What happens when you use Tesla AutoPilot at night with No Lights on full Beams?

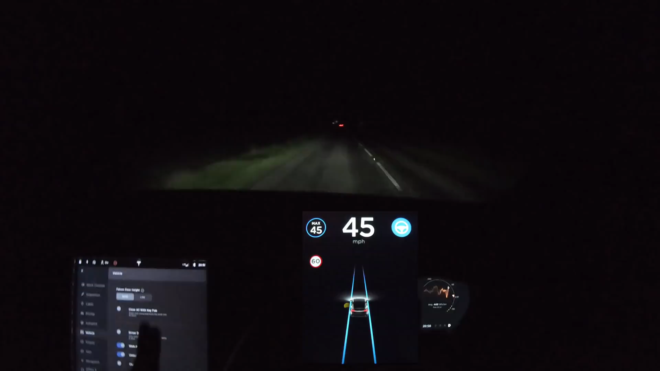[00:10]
changing something that might make the autopilot not quite as good or i'm not 100 sure so currently i've got auto wipers on as you can see hopefully in the screen on the left and the auto wipers are set on and i've also got the auto headlights on so the headlights will full beam as they are now and turn off full beam when there's a car in front or if someone comes on the other side of the road
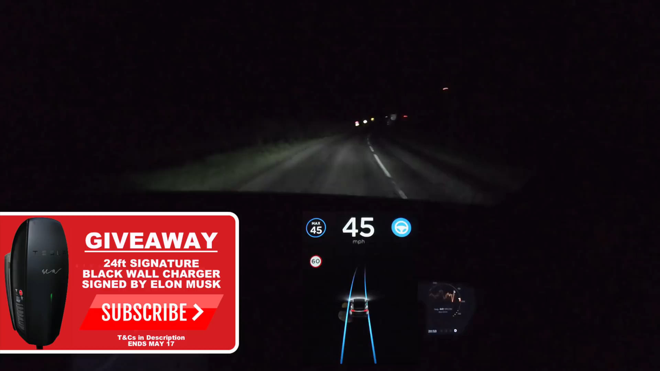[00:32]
etc etc now i tend to drive at night a lot with my full beams off the main reason for that is that i can then see cars coming i can see cars coming that around corners i wouldn't have expected and i actually really enjoy driving with the lower light when especially if i'm driving a long way and stuff otherwise i'll get heavy eye fatigue etc etc to each their own you don't have to drive with full beams on obviously there is no law against it or for it it just says drive safe and you know i can see pretty well without my full beams
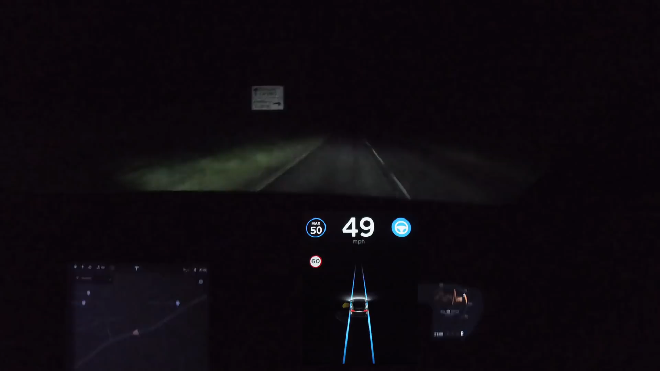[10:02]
and let's speed this back up to 50. okay so all the way up to the top of this road should be okay but again it's very hard to see past pretty much 20 30 meters ahead and that's being generous to be totally honest but we get a left lane here left line sorry because again because it's a tourist area oh yeah so as i was saying i i've had on multiple occasions and it's always been the same people i've had asian people in families hold hands and literally run with their heads down across the road and not look for traffic
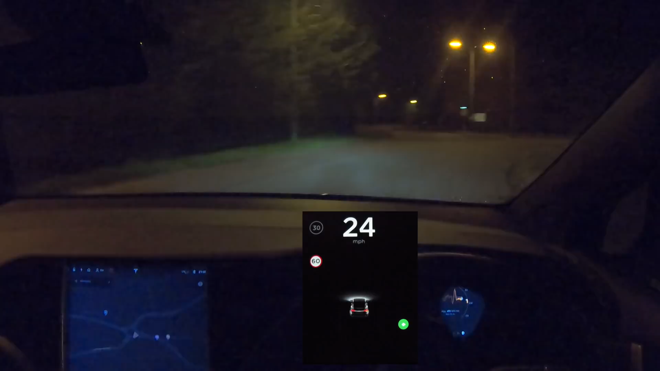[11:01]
fender i don't know i don't know what americans call it okay on to our lovely wide 60 road and i am going to do 60 up this bit just because it's so wide it's a lovely road and it it rarely ever fails and that's a very yeah come on doom i've said that you don't actually i don't think it's ever failed until we get to like the bit where it's two lanes
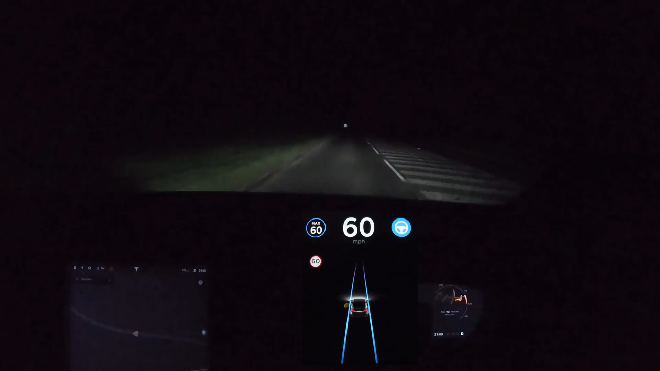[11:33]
on the right hand side and a single lane on the left which i know is not a dual carriageway but i say dual carriageway because it's easier but yeah i've never had a problem on this side so come on doom prove me right but then again i've never done this at night on normal lights not full beams
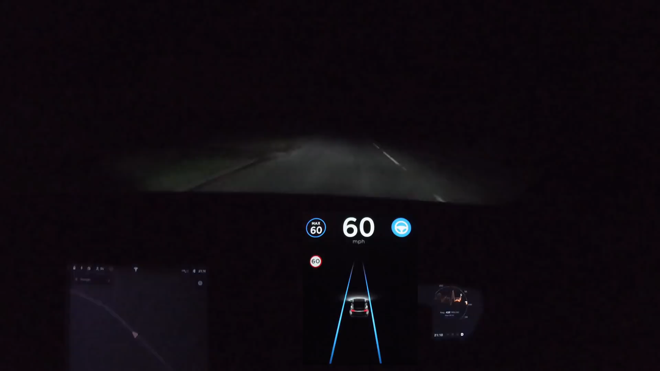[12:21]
lights potentially not being quite as bright and obvious obviously that it just might might ping pong us around in a minute because it does look like we're going into darkness but again i'm hoping that the car uses its gps and all those kind of things but i just don't think it does at the moment but it's doing that very very nicely
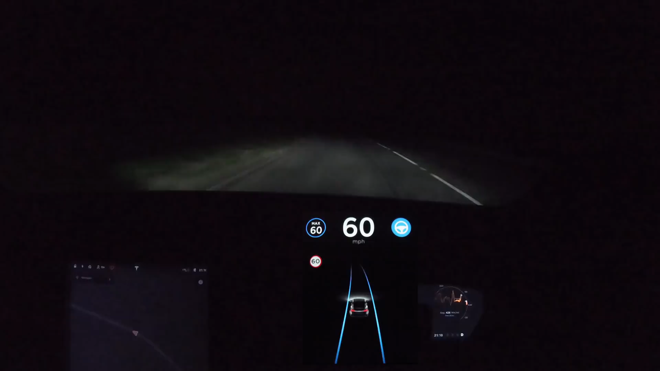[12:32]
and it's keeping us pretty pretty central maybe slightly to the right which is actually what i would want it to do if i was being honest if i was driving i would be further on the left if it was busy because like i've said a lot of people overtake while they're kind of on this road and it turns into like a middle overtaking lane but this is pretty comfortable now what